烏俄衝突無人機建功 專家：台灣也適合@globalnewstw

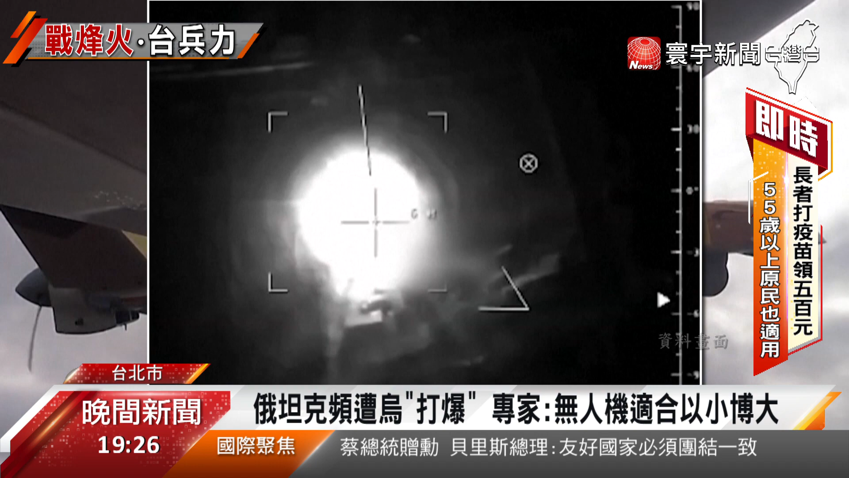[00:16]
毁俄军装甲车无人机成了不对称作战的重要力气同样面对